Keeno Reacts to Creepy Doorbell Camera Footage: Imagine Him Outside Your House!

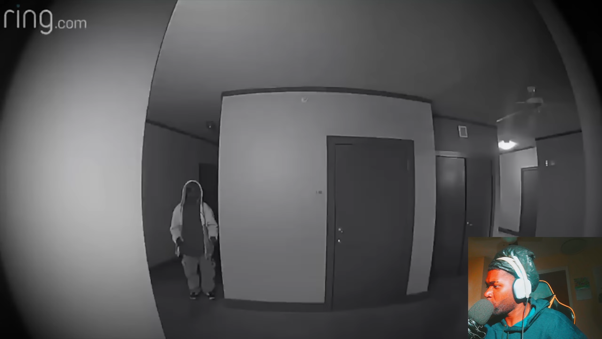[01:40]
a twitter user from dallas reported that her doorbell camera had recorded a suspicious man standing outside of her apartment almost every night for an entire month every night for an entire month hell no
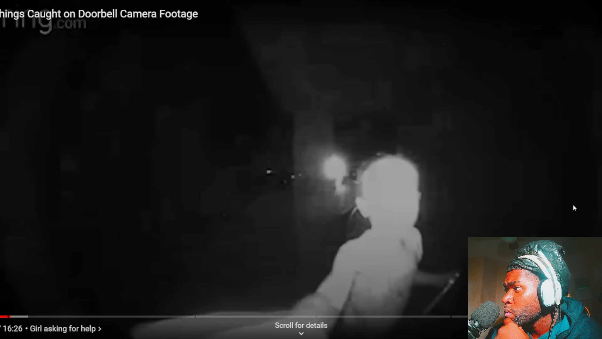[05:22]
in november 2019 in harriet creek ranch texas hell no it was later uploaded
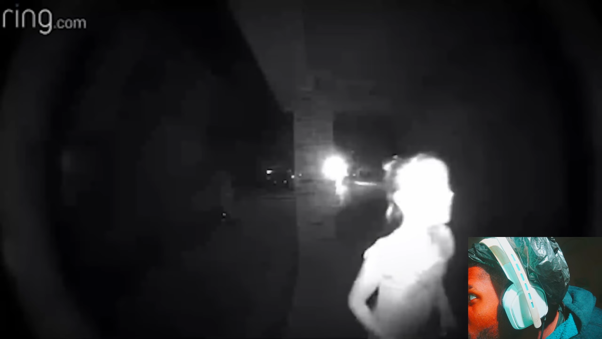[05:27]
to tiktok and facebook the footage shows a little girl holding a flashlight and knocking
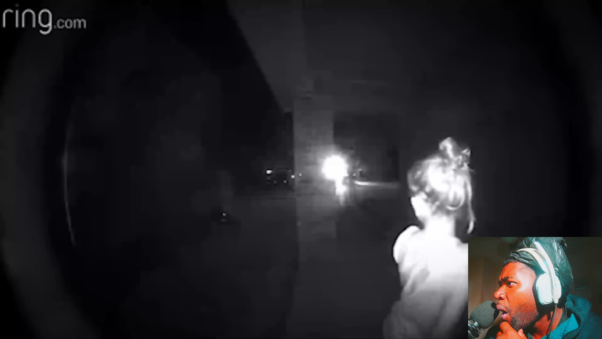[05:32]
on the door of an unoccupied house in the middle of the night a little girl oh my god holy shit what do you do right here if i see a little kid outside knocking on my house it's either set up or two they literally in danger i'm gonna be real if i see a little kid like nigga she look young as shit i'm gonna think the worst like i'm thinking somebody chasing her i'm gonna have my glock though so i mean shit you
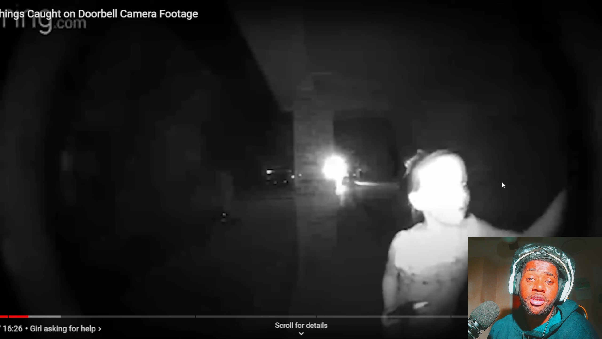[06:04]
press me you know yeah you feel me you gonna get your shit put back but hold on i feel hold on let's watch some more help please oh my god what you doing out this late who is oh my god she about to break my door down
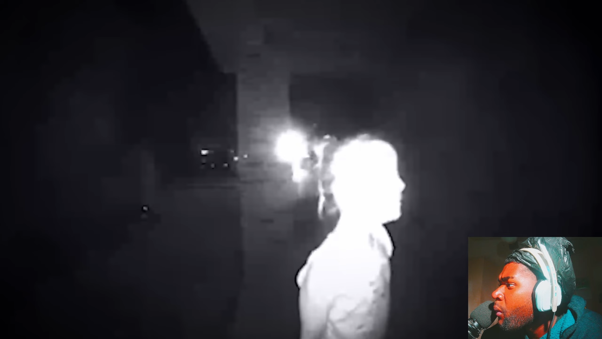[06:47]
recorded the video was made public and police were notified of the incident but from what i was able to find the girl was never identified some think that she was being used as bait to get the homeowners to open the door and several people commented on facebook and tiktok that they could clearly see a man hiding in the shadows behind the girl but it was never confirmed whether that's what was happening or if the little girl was actually in danger and genuinely asking for help another theory that surfaced is that the girl in the video might have been the same girl from a missing person case in south dakota in february 2019 a
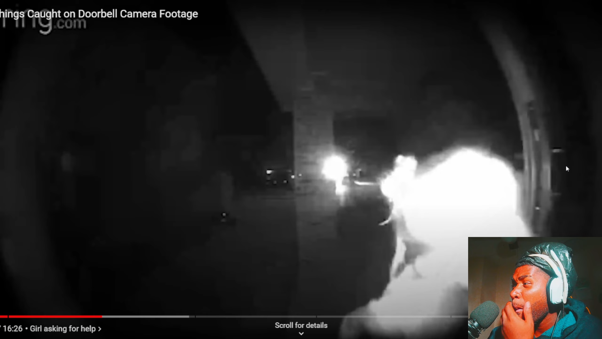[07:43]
unfortunately not a lot of official information on this footage has been made public and we'll likely never know what ended up happening to the little girl
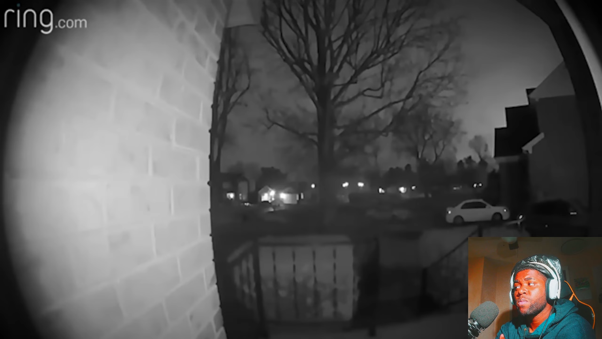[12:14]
in february 2020 an off-duty police officer received a message from his neighbor asking him to go check on his wife because somebody was trying to break into their house and the woman was home alone the man immediately walked across the street to his neighbor's house but didn't see anything suspicious when he came back he saw that his neighbor had sent him this clip boy oh he on that shit oh my god
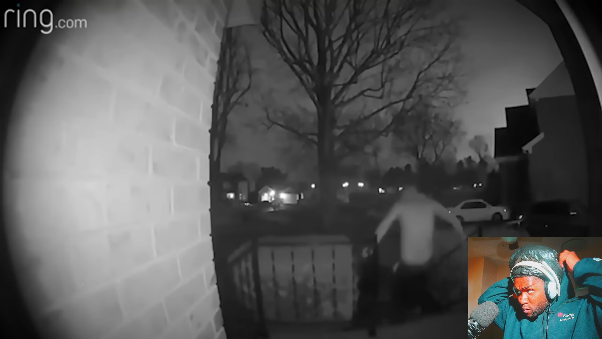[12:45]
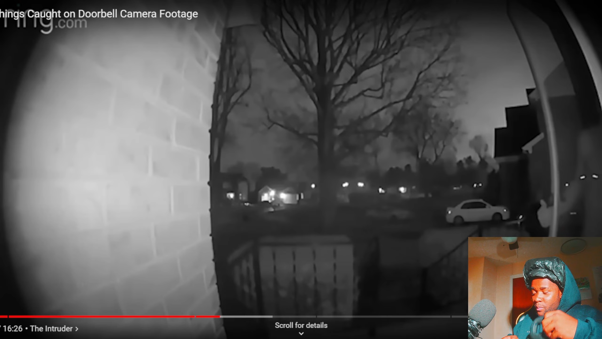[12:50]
yeah he definitely on that shit the video shows a shirtless man crawling up the stairs to the front entrance of the house and attempting to open the door realizing it's locked he walks back down the stairs and makes his way to the side of the house after viewing the footage the man immediately called 911 and 10 minutes later four officers arrived in the neighborhood with a canine unit to help
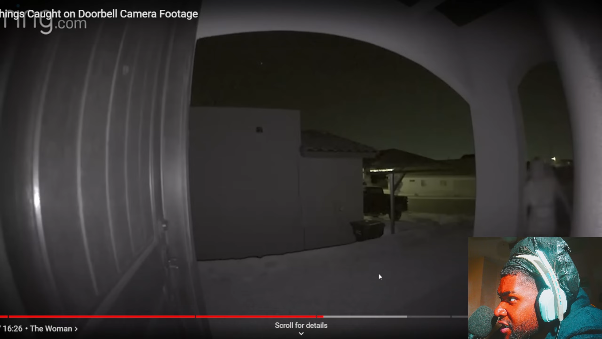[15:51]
on april 29th 2023 the hell it happened in el paso texas this motherfucker look like a desert is this what is is this is this sand or is this snow nigga this don't look like no grass is this stone hell no no way this is stone right or like some some uh concrete huh the video shows a young woman running up to the front door of a house and ringing the doorbell oh my god you look like a stripper although nobody else can be seen in the frame terrified she looks over
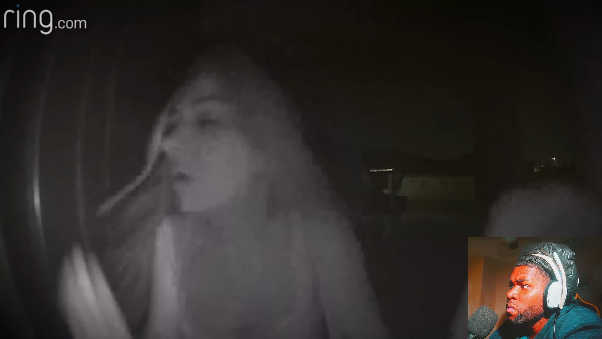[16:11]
her shoulder multiple times as if she was being followed mm he look like a stripper i feel bad to say that only because she only wearing a dress but but he look toe up looking i ain't gonna laugh
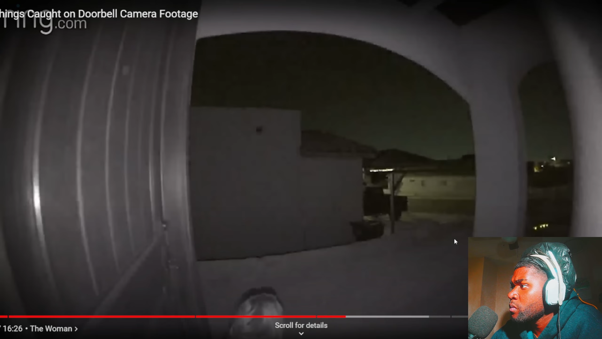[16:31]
i hear a dog that's a good sign
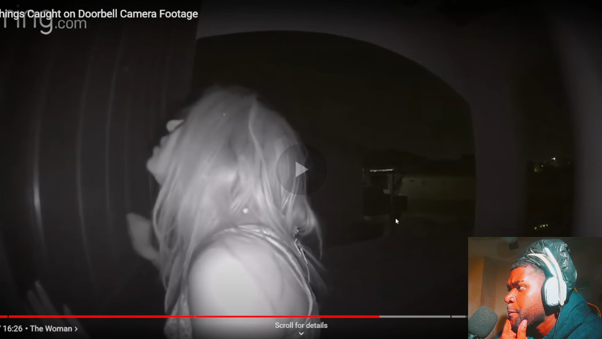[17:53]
sketchy behavior and a few seconds later a car's headlights come into view in the background why you got down the light the woman crouches down behind a column and she does the same thing again when she sees the neighbor's driveway lights turn on exactly why you acting sketchy i can see the car lights maybe somebody was chasing her in a car but i'm saying them lights shit you might as well get in them hoes oh so more hair lights
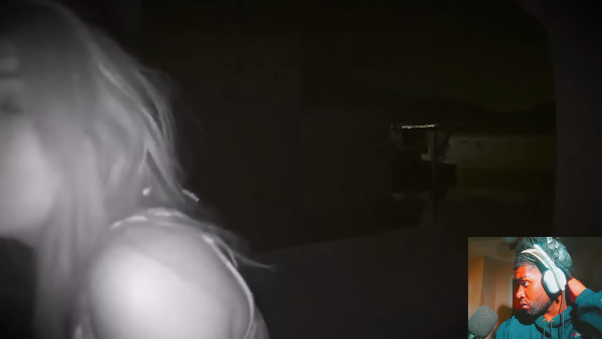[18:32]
after a few minutes of waiting a car's headlights illuminate the driveway and the woman walks down the steps towards it it's possible that she got in the car but this wasn't caught in the ring camera as soon as the footage was made public many people started speculating that the woman might have been the victim of trafficking and was trying to escape her captors but others believe that she had a totally different motive several viewers mentioned that if she really had been why she tried to cover the camera immediately in danger she wouldn't have hid from the neighbors when she saw their driveway lights turn on my point another thing that caught viewers attention is the fact that at the very beginning of the video the woman isn't actually running